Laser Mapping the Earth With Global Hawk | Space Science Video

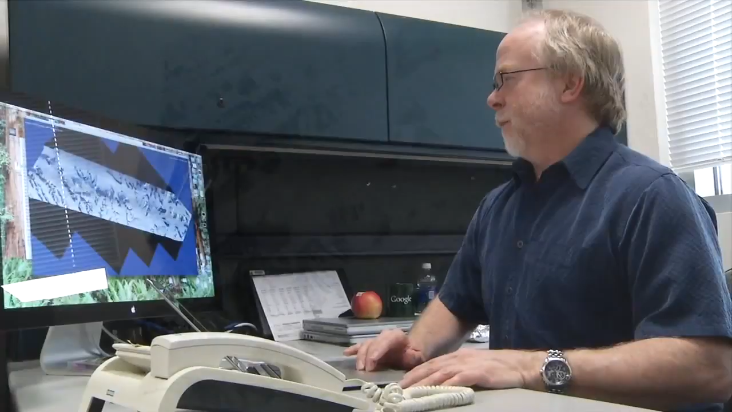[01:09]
Now we have a product that you can actually interact with and see all the different views.